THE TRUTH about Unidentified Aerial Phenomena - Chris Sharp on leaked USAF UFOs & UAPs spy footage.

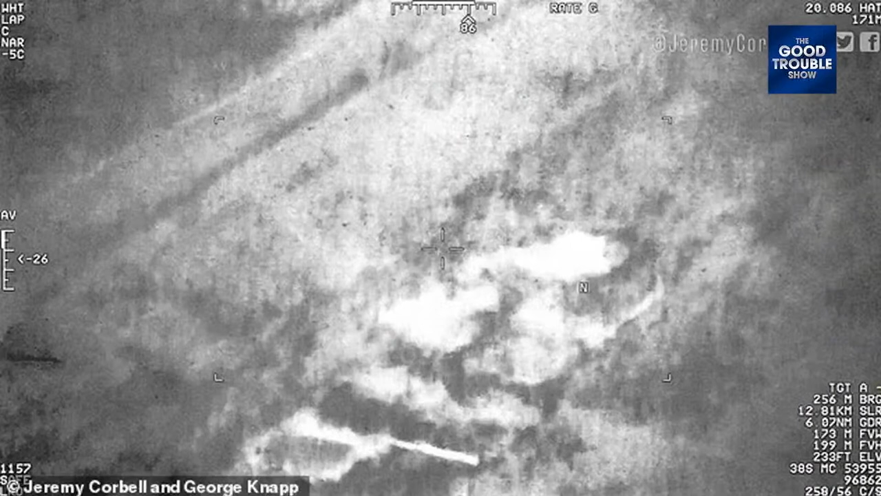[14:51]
hypothesis put forward in terms of explaining it. It doesn't have any flight control surfaces, and we were also told by sources that it appeared to be under intelligent control. So that's kind of what we've got in terms of the the information behind this, and we've called it the I think it was the Baghdad Phantom. That's for a reason, something I can't disclose though. But look, also I'd add as well that this isn't the end of the story. There's a wider context of it, which we may or may not get into in the next few weeks or so. So
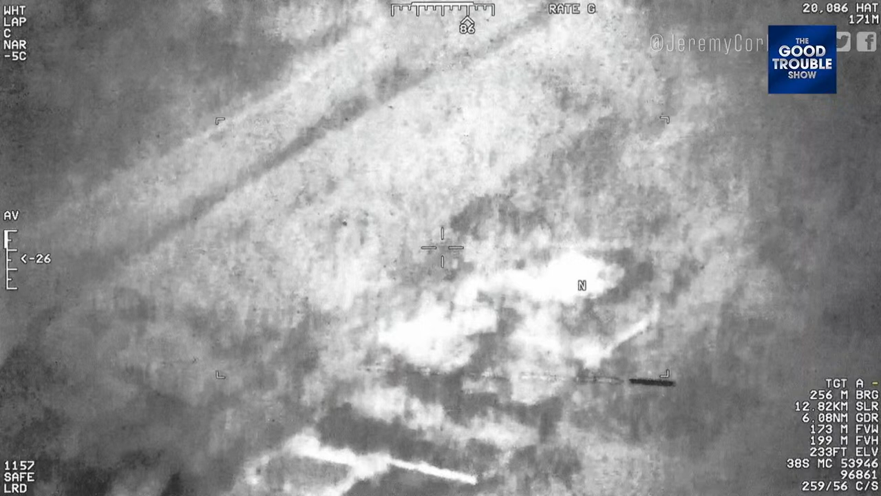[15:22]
look, you know, we release the orb of Mosul as well.